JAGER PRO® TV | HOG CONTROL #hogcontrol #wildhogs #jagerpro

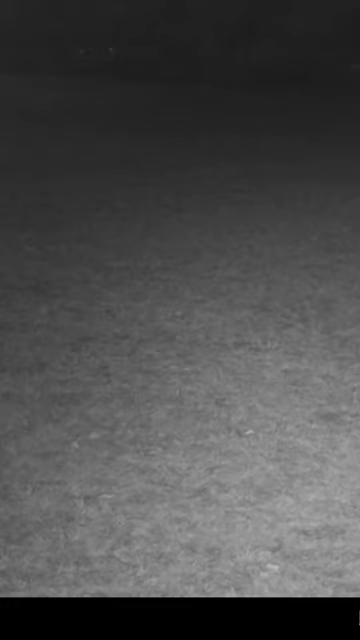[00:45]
Another young buck departs the area 10 minutes before our sounder arrives at 2034.
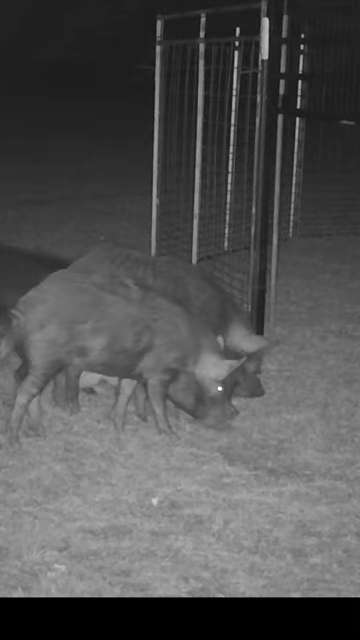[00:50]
Six different deer did a great job of cleaning up the corn outside the gate which now forces our sounder to move inside the trap enclosure for tonight's meal.